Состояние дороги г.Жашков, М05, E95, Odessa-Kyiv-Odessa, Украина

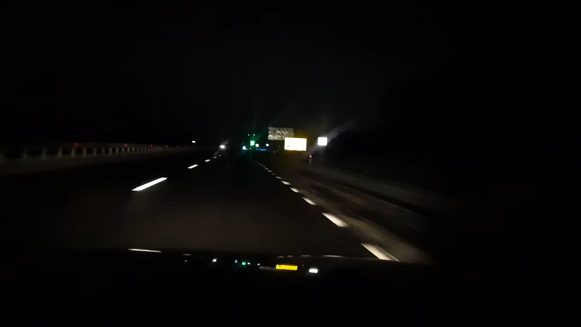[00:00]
вот такая вот дорога. Киев, Одесса, Одесса, Киев, М05, она же Е95. После ремонта. Зеркало идеальное. Такая должна дорога быть везде. В каждом селе Украины, в каждом городе Украины. Это город Жашков сейчас.